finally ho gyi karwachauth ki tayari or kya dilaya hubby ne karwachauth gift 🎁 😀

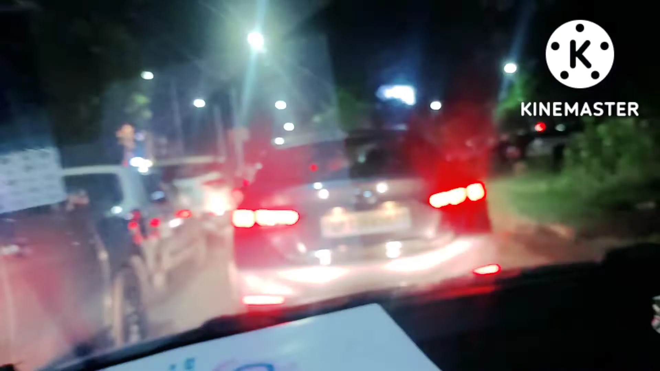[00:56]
ऐसी देखो ट्रैफिक लगा हुआ है और हर जगह पार्किंग पार्किंग हो रखी है।